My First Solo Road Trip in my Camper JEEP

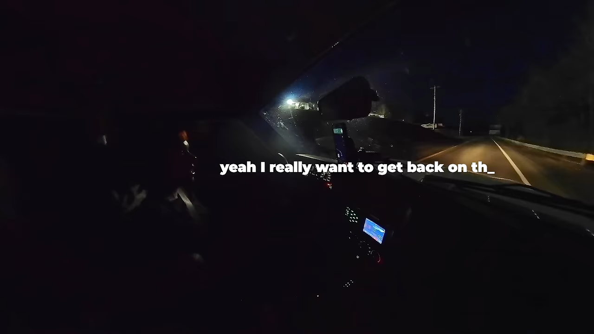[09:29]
Yeah, I really wanna get back on highway because these types of roads, when the cars are coming at me and their lights like this one is shining in my eyes, like it hurts.